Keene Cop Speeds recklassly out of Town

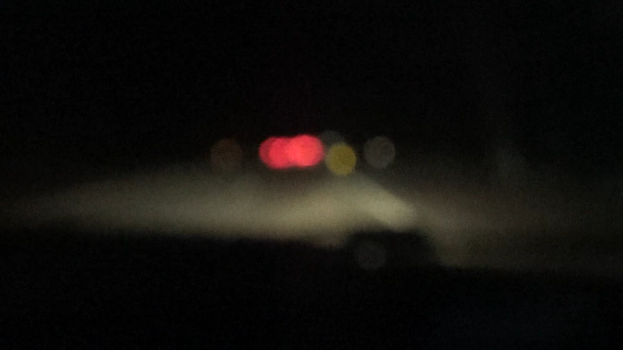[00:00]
This is J.P. Freeman from King Cop Lock. This is actually a King Cop way past Marlboro and this guy is doing 60 miles an hour.